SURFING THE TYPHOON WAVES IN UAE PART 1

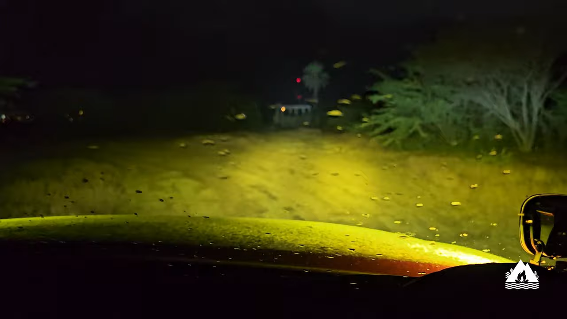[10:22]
before they made this road on the left side. And this is the dead palm.